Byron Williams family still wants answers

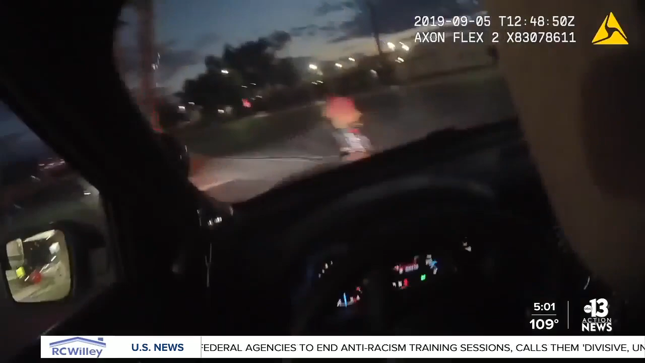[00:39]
He was riding his bicycle when he was spotted by officers.